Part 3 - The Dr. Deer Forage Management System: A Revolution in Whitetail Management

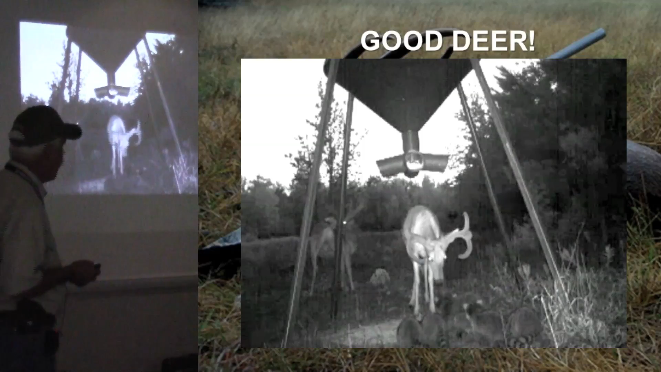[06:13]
I mean, I'd hate to know how many coons are really out there. It'd probably just, it'd probably scare us all. There's a lot of them. They're a big problem. They eat, they eat a lot of deer feeding. And sometimes you may have, unless you got a deer that, that's like this.